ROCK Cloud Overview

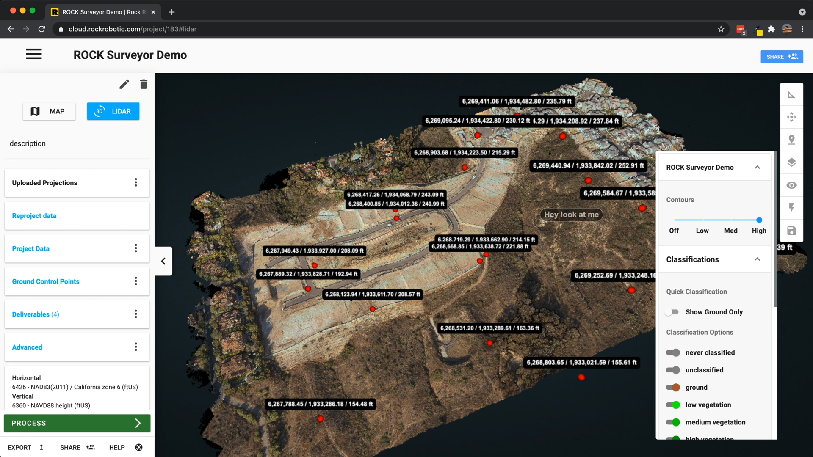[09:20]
Let me go ahead and click that and start displaying those contours. So we can see some of the vegetations on top, so I can go ahead and just remove that. There you go. Now you can see all those contours, show ground only, gets rid of all the vegetation. Everything in this data set shows only that ground and those contours. It's an awesome feature that allows you to quickly dive in and see that bare earth and see those deliverables that you ordered with the rock surveyor. If you have other deliverables, so vegetation management,
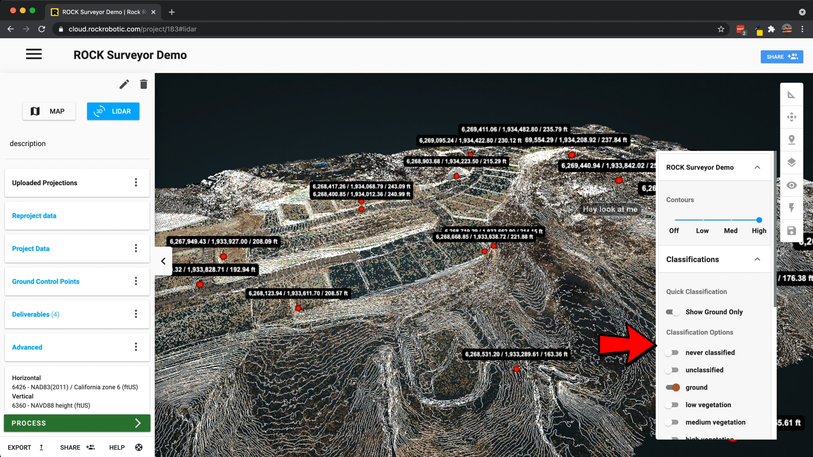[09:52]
power line classification, rail classification, there's a lot of classes that can be made. And all those classes are presented down here for you to turn on and off and isolate and see them one at a time or all together. Moving on to the change view, we can change the resolution from low, medium to high. This is done just to save bandwidth. In case you have a slow internet connection, you can put it on low and it's going to go a little bit slower, but that way you're going to be able to navigate faster through the viewer. I always do high just because I'm willing to wait because I want to see the full resolution. Enabling idome lighting.
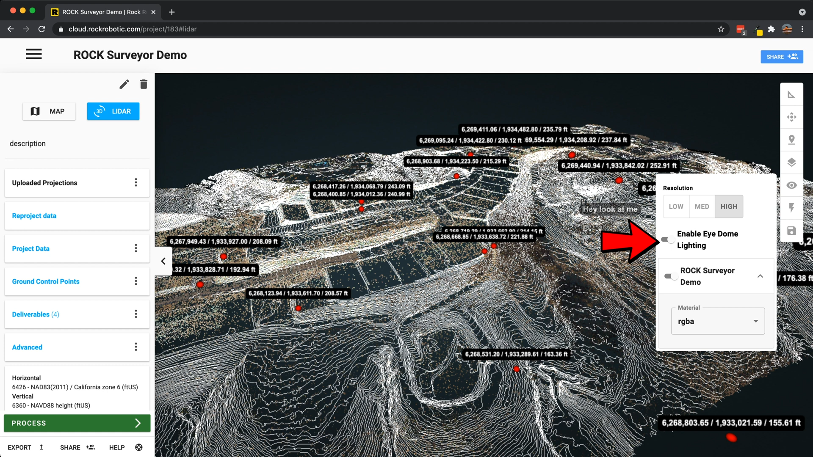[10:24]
I always got this on, never turn that off. Then here we have the rock surveyor demo as well as the material.
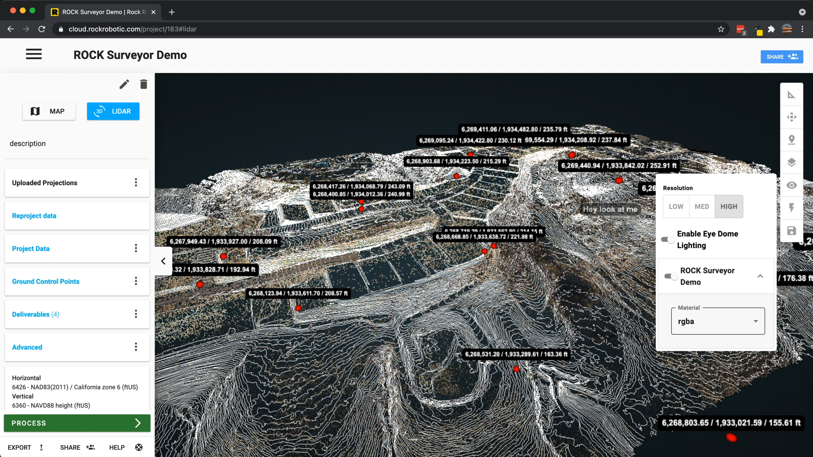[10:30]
Now this is important. This is what I do all the time. I'm always changing the material. Right now I'm RGB.
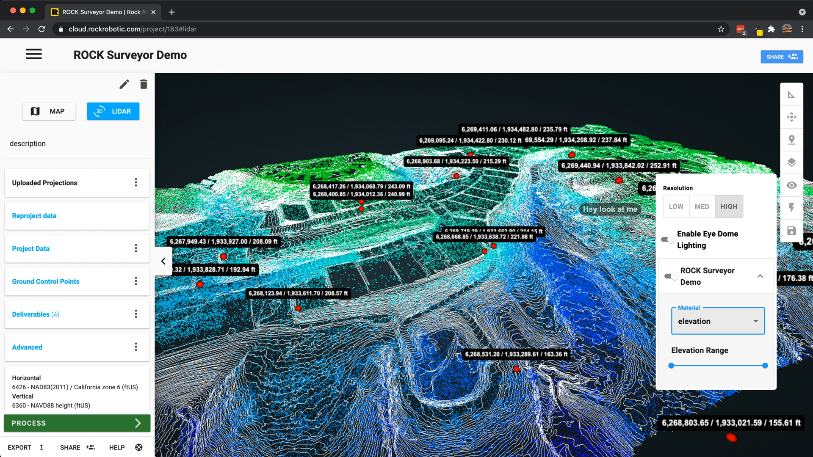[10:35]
I can move it to elevation and now you can see I have the elevation view going on where the color is the elevation and you can change the range right here. And this is what I do to analyze data a lot. I'm always going to elevation. I'll look at the intensity gradient which shows you the reflectivity.
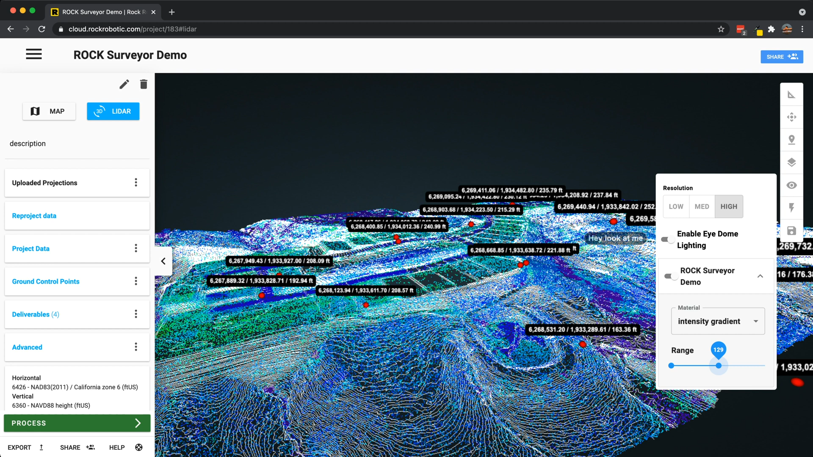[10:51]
You know, this is the reflected light and how intense that light was. So you can see there's a big difference. This dark blue and this green because that was a dark black road surface.
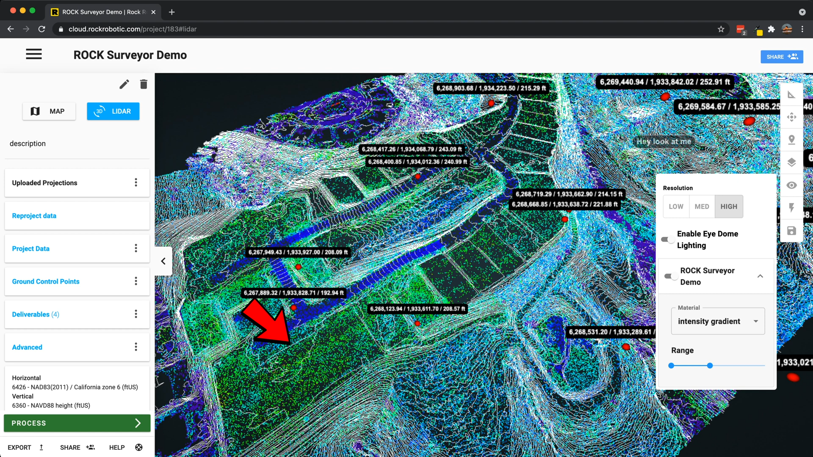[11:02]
This is brown dirt. Different levels of light came back to the sensor and you can isolate that here. And then another tool is the GPS time. You can actually see how I flew the mission because it's the GPS time.
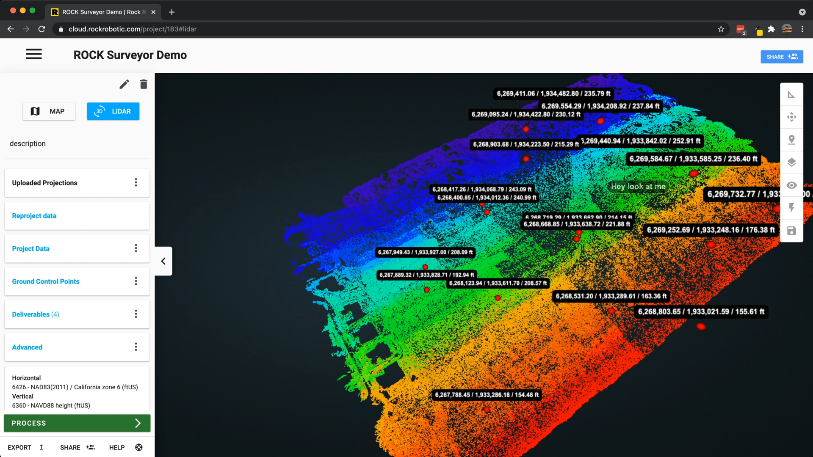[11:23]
I'm going back and forth, left and right. And we can actually come in here and filter that and filter off that GPS time. So now you can isolate a single swath of your LiDAR data or you can go ahead and look at all of it together.
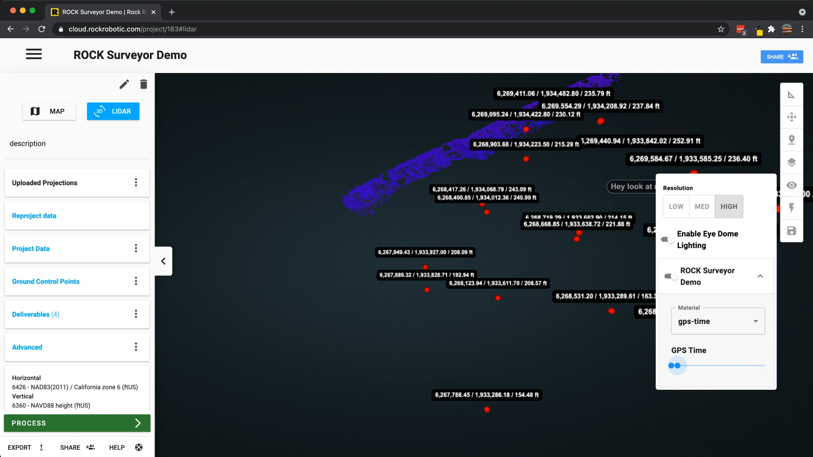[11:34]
And then once you've done this, you can also change that back into elevation and we still have just that GPS time filtered and we can see another view of the data.
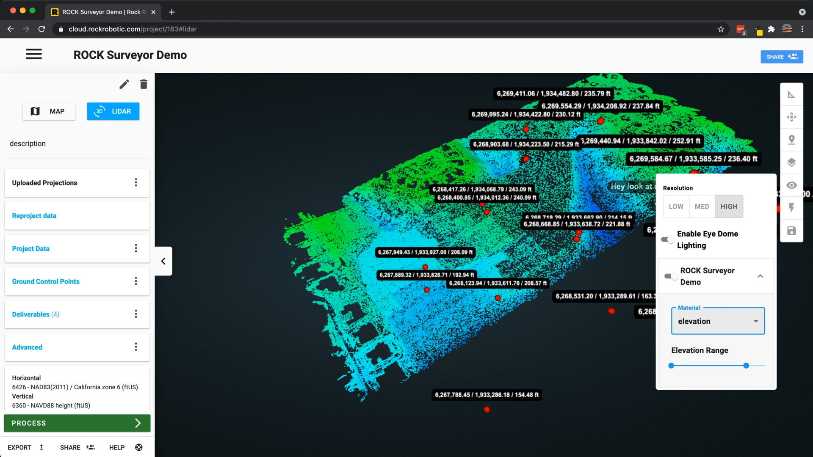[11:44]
It's really important. I'll cover that later when we talk about accuracy and looking at quality of LiDAR data. It's a tool I use all the time. Of course, we have classification.
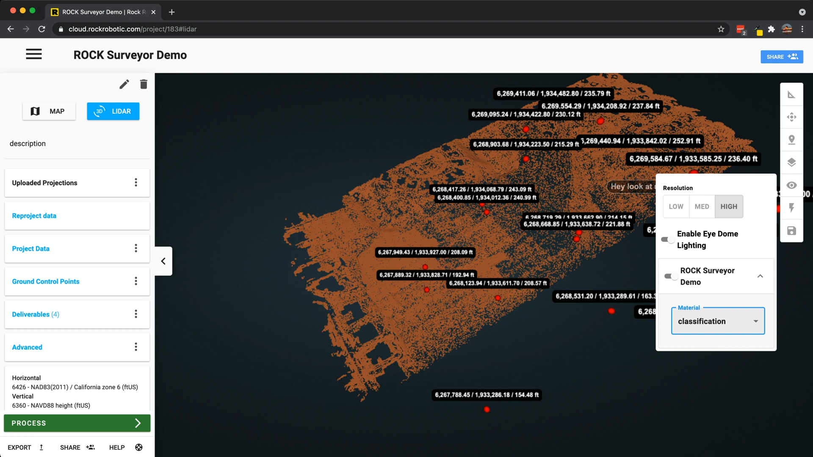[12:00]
On this one we have ground classified, but this is just false coloring for the classes. So each class will have a different color. Then return number. You can see the three returns of the LiDAR data set here. So we can actually zoom in.
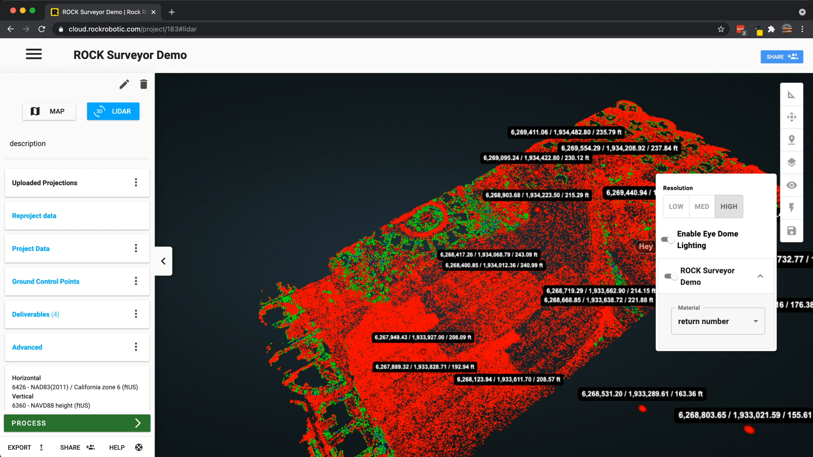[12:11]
We have red, green, and blue. One, two, and three returns of this LiDAR. Every LiDAR could be different. So if you have more returns, it'll show in this menu right here. And then color just gives you one solid color. Oftentimes we're using this whenever we're doing multiple data sets in one viewer using that compare functionality. A color, one blue, one red.
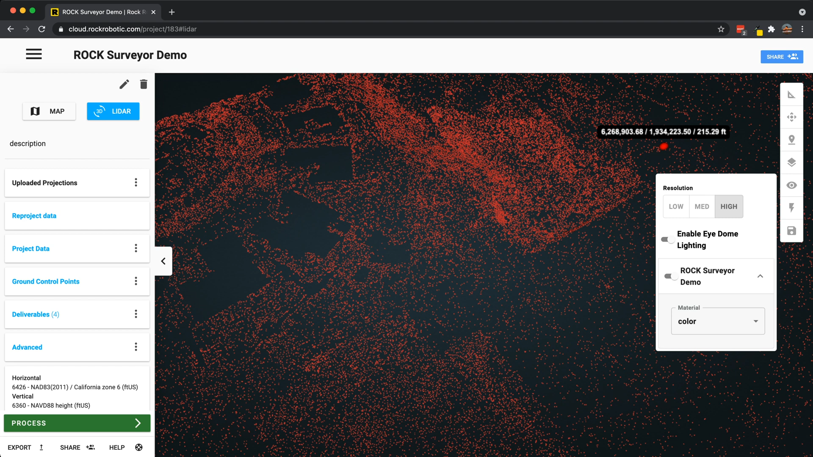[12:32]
See them, they're different. Makes it really easy to see. Likewise, whenever you do that compare view right here inside of this change view, this is where all the different LiDAR data sets would be available to turn them on and off one at a time.
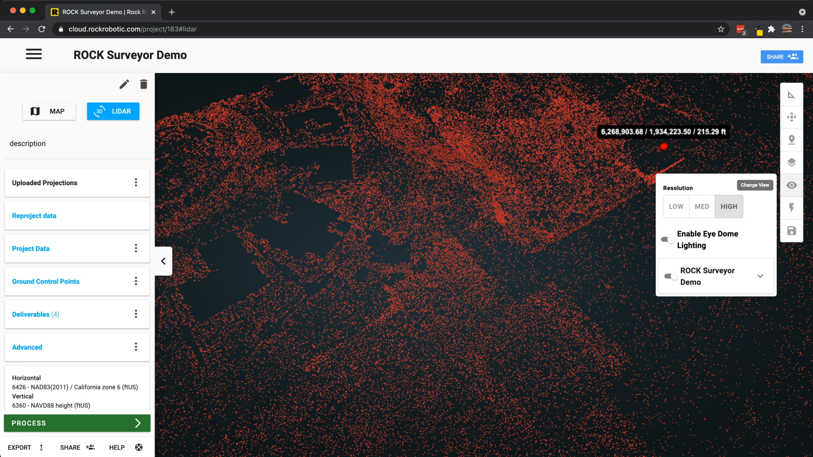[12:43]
Next we have the quick tools. Right here, this is where some advanced tools are located.
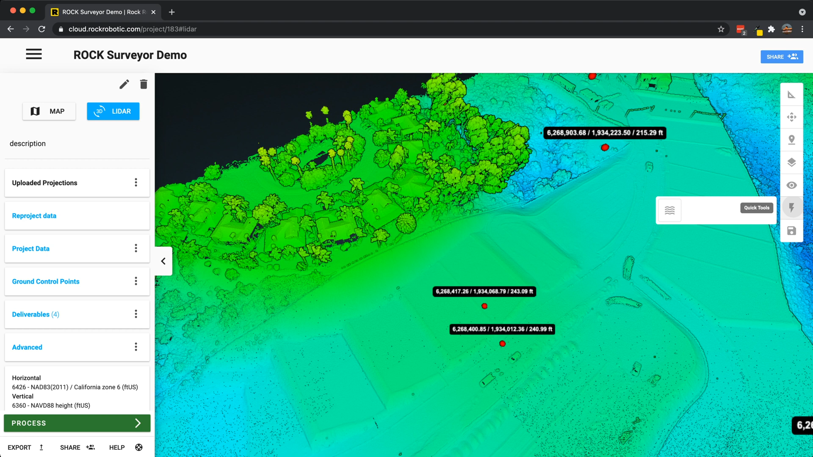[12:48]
This right here is a water level. So that way you can actually change the water level
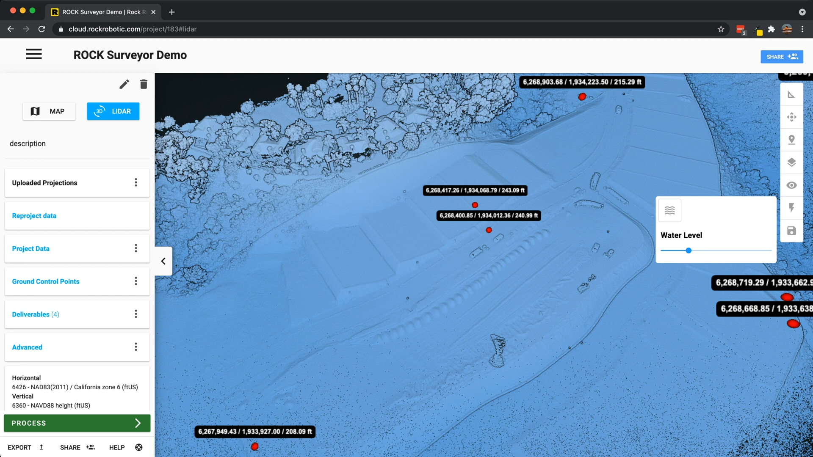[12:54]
and see roughly where will flooding start. It's a pretty cool tool. There's more to come on that one. And then we have the save functionality. So if you were to make any annotations, if you made any measurements, if you change the X, Y, and Z of your data set,